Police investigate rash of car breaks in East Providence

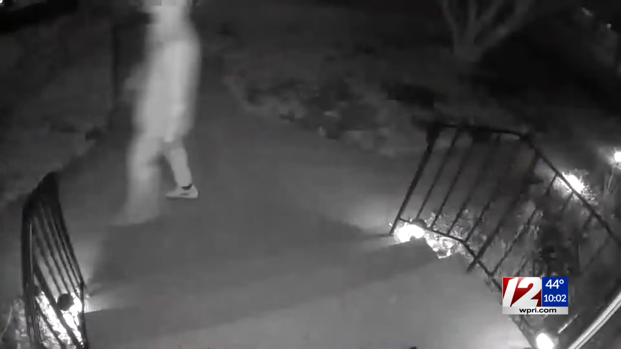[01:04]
I said, it's 4 o'clock in the morning. He doesn't belong here. His phone notified him that someone dressed in a sweatshirt with the hood up walked right by his front door heading straight for his family's vehicles. He tried my granddaughter's car and that was locked. My wife's car was locked. My neighbor across the street, his car was open. And he rummaged through his work clothes, work gear and just left everything.